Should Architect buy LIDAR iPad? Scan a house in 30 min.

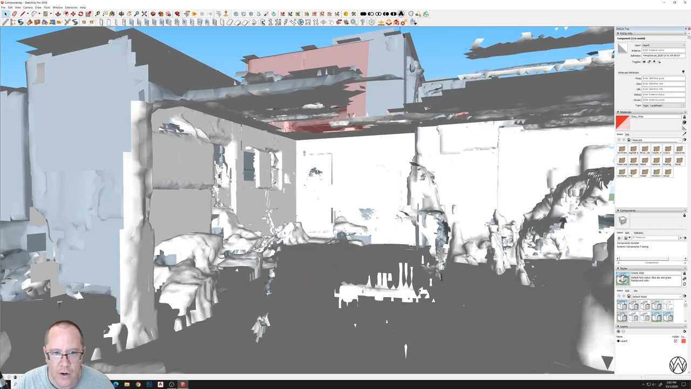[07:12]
on where we could go with this even scan the garage you can see we got the the cars in the garage and really I was focused on scanning the walls so didn't try to get the scan of the actual cars but you probably could you can see they've got like a cabinet mounted here on the wall um shows you rough roughly where doors are and things like that when you do add the
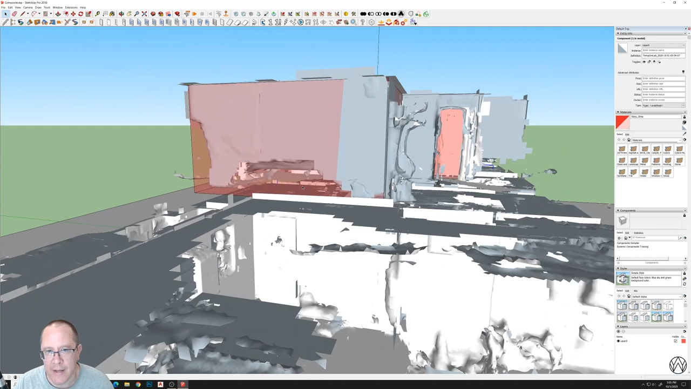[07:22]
you can pay to have the material added to the mesh and that's like a two or three dollars depending on whether you allow them
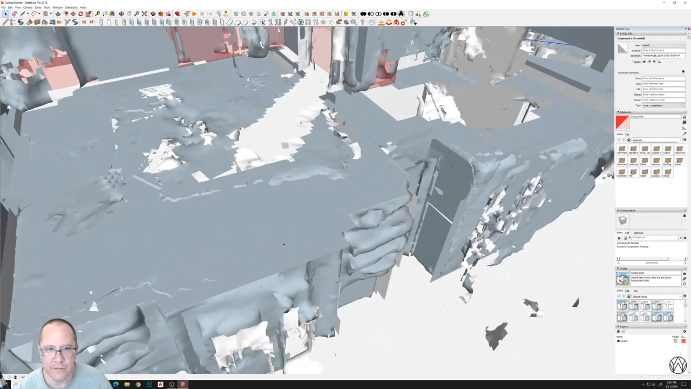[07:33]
to share the data for research on the app that'll give
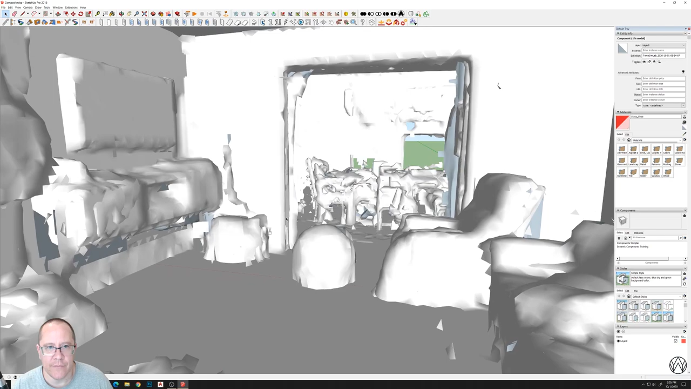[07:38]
you a little bit even more information on where windows are and stuff like that because this you can see
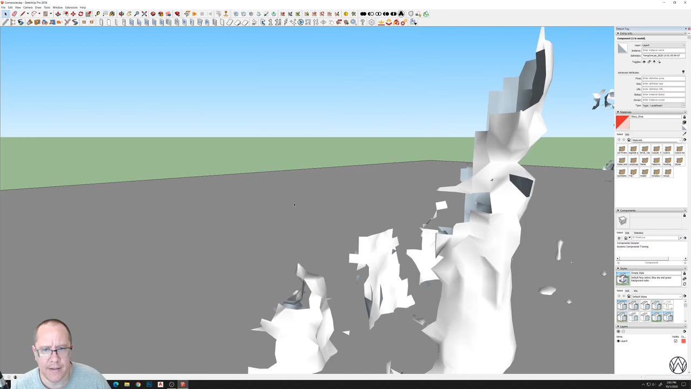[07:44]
you can tell there's a window there but you you don't know exactly whether this is a curtain hiding some of the window or if
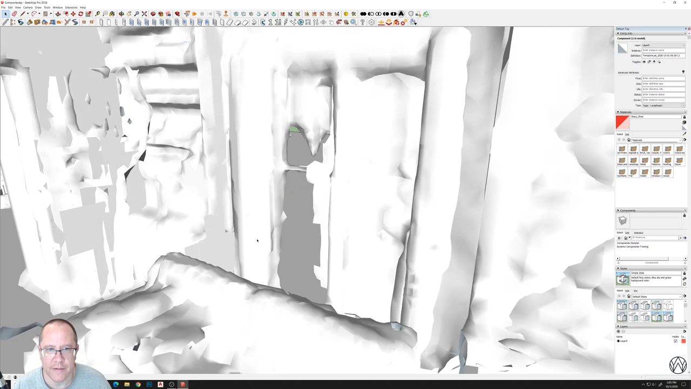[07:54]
it's uh the you know the extent of the window frame so having some of the visual
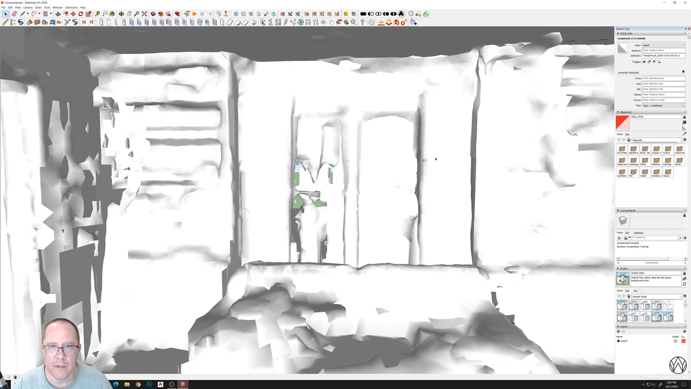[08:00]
um color data applied to this would help you to figure some of that out and that's what they add when they when they um when they when you request the